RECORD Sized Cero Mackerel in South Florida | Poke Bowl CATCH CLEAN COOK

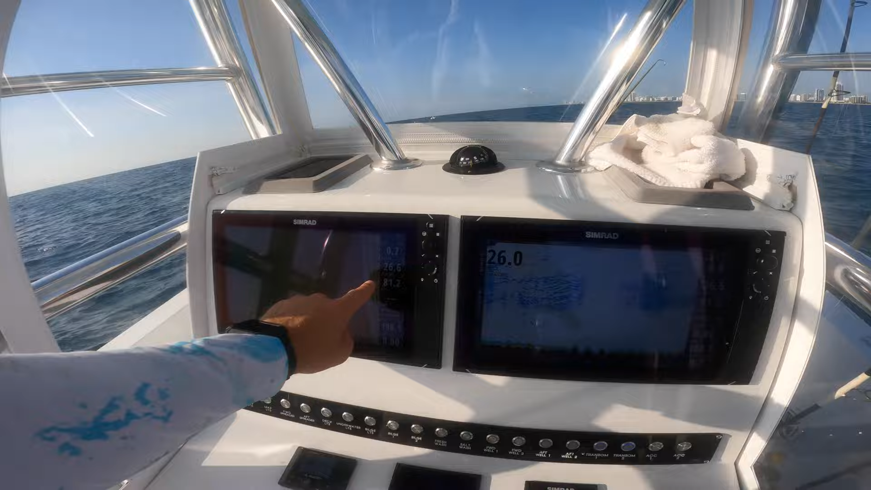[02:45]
I'm in 26 feet of water here, right off the coast. I'm trying to load up on some ballyhoo.